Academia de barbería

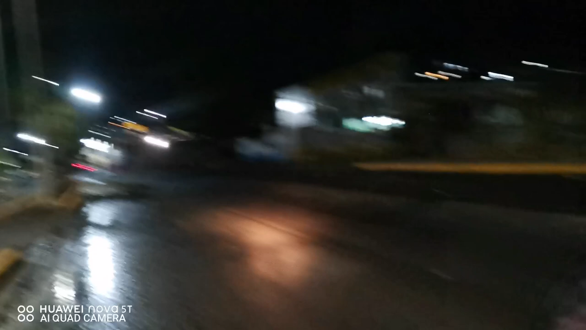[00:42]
Continuamos. Miren, pues tengo que atravesar este freeway para poder llegar a casa. Es muy rápido en la moto, es muy rápido, un semi ecológico y un tanto